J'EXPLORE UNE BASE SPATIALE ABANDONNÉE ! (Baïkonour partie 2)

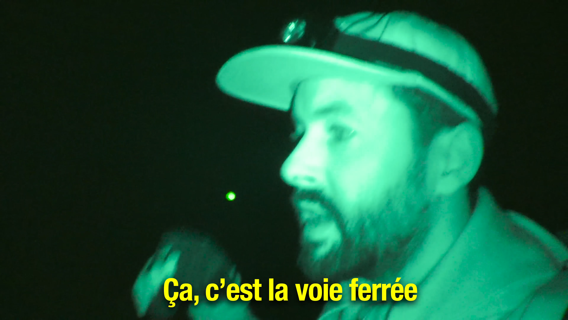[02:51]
Ça, c'est la pauvreté qui a encore essayé pour transporter les navettes jusqu'au point de lancement.
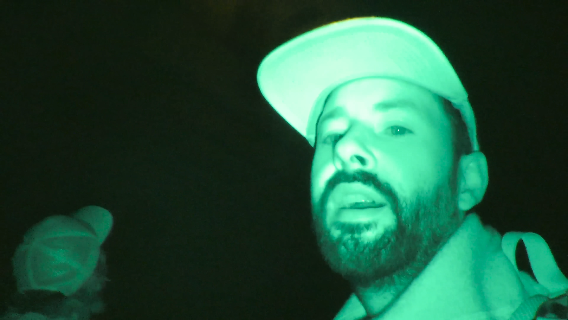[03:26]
Il y a la fusée devant nous. Mais il fait beaucoup trop noir pour qu'on voit quelque chose.
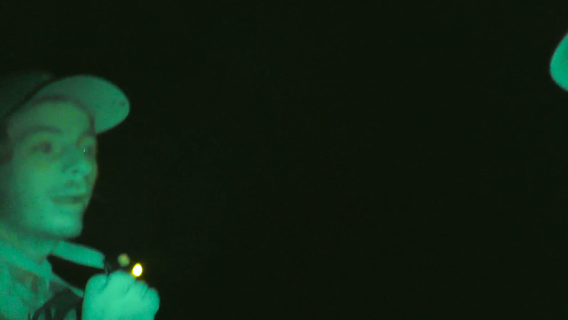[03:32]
On met même pas le plafond de l'usine, de l'entrepôt. Ça a l'air d'être énorme. On verra ça demain matin.
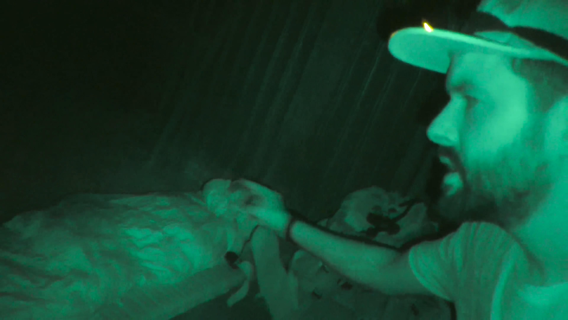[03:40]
On a établi un petit camp de base, un sac de couchage, les affaires, un Cyril.
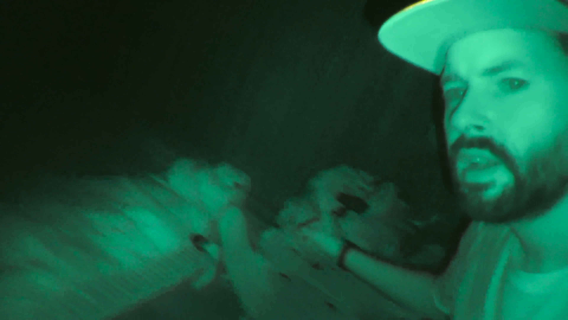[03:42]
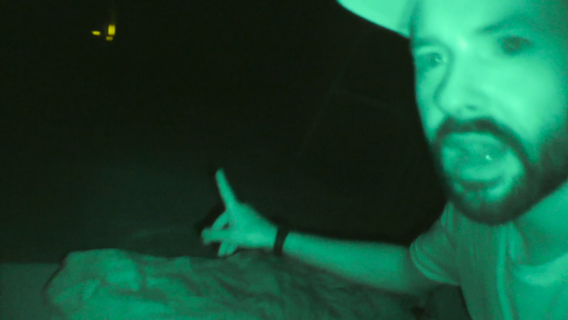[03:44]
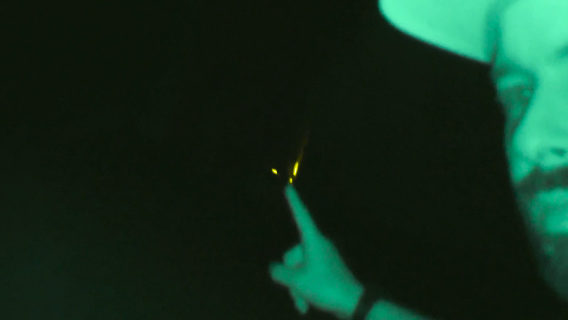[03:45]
Et là-bas, tout au fond, c'est David. Et on se positionne à des endroits différents pour être alerté s'il y a du mouvement ou pas.
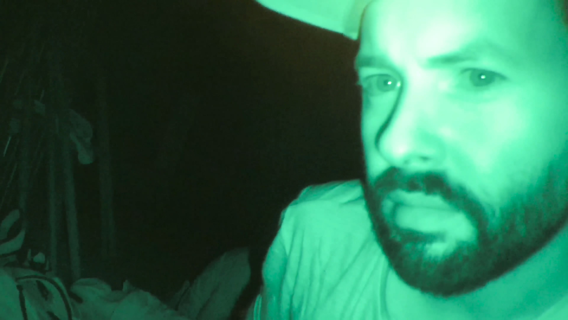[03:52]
Il est l'heure d'aller se coucher.